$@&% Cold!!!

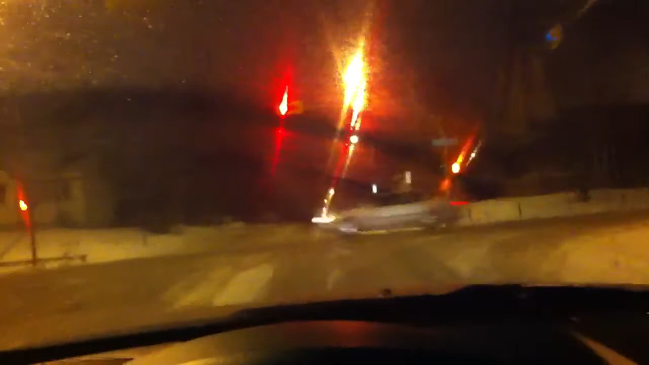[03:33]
from turning to fucking solid plastic or something I don't know does rubber solidify does it turn to plastic when it turns hard I don't fucking know what happens to it holy shit it is snowing fuck you weather okay late it's your time all right here we go here we go driving down the road